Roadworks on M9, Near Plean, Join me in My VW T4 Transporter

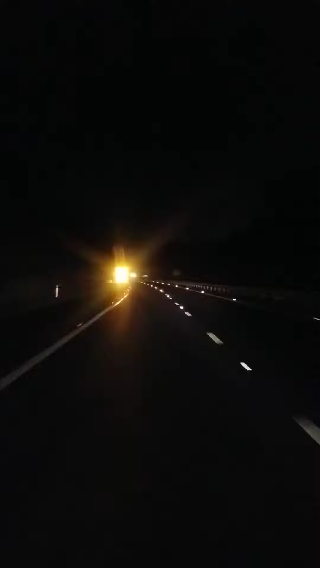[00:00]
Roadworks. What's the Roadworks for? 800 yards. We've got Roadworks 800 yards. And it doesn't seem to have much work. There's road and there's works. There isn't any work going on in the roads. Oh, what's this up here? Oh, aye. So, another one. And it is sweet.